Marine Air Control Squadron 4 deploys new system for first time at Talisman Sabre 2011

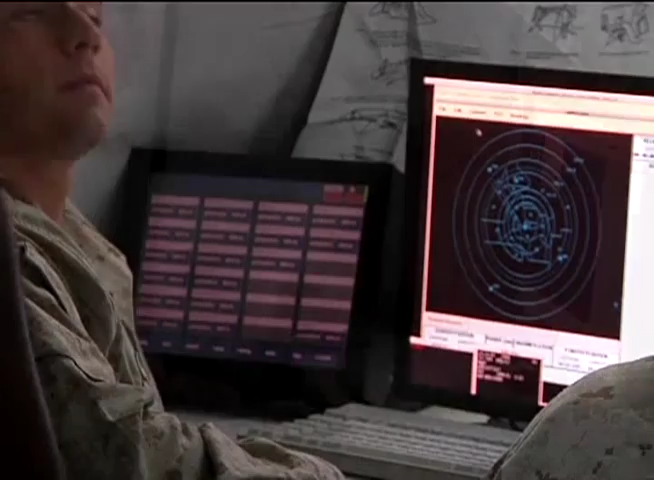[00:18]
For these, they turn to MAX 4, who for the first time have deployed a new system that allows them to be fully functioning in eight hours.